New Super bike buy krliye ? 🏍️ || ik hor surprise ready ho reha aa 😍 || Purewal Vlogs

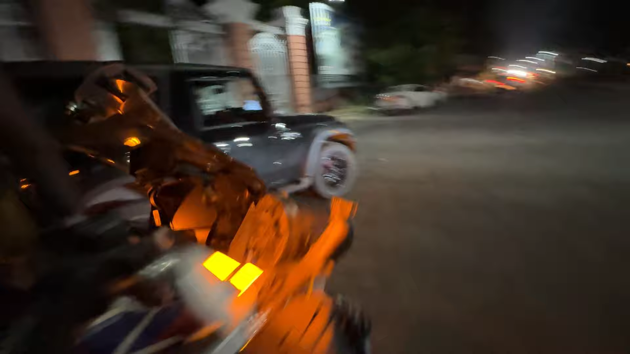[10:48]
ਨਹੀਂ ਨਹੀਂ ਹੈਗੇ ਆ ਤੇ ਆਹ ਭਾਈ ਦੀ ਬਾਈਕ ਆ ਜੀ ਐਸ 1250 ਸੀ ਮੈਂ ਅੱਜ ਤੋਂ 2 ਸਾਲ ਜਾਂ 1.5 ਸਾਲ ਪਹਿਲਾਂ ਵੇਖੀ ਸੀਗੀ ਇਹ ਬਾਈਕ ਇਹਨੂੰ ਵੇਖ ਕੇ ਮੈਂ ਬਹੁਤ ਮੋਟੀਵੇਟ ਸੀ ਅਤੇ ਜਿਹੜੇ